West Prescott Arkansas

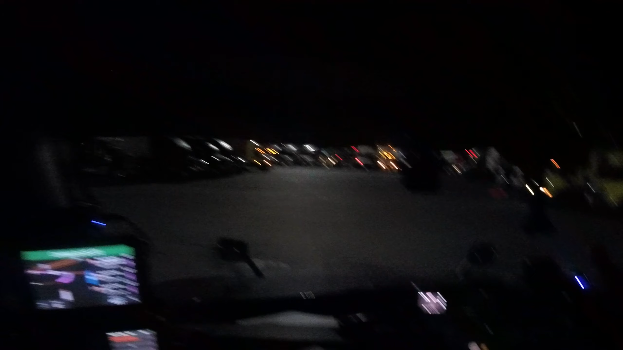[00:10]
Here we are in Arkansas going to work. Levi's in a grumpy, you woke me up this morning mood.
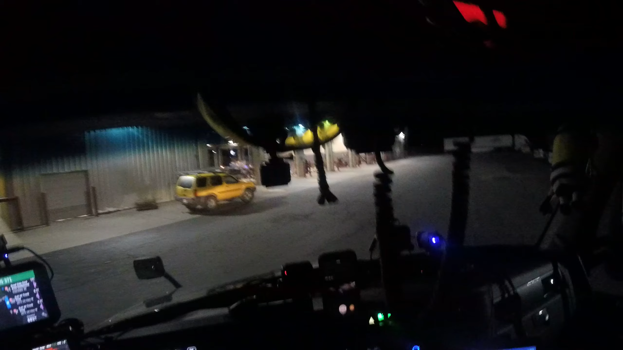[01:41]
It should be around midnight. We're like exit on I-40 and exit 44 over here at the TA. I'm not even sure of the town.
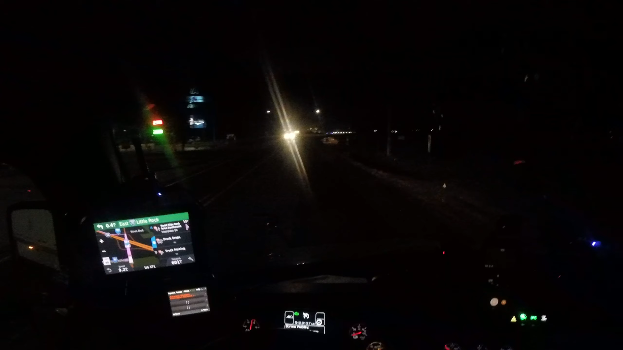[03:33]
Leaving the TA, getting out here on I-30. My fault, I'm on I-30. I ain't made I-40 yet.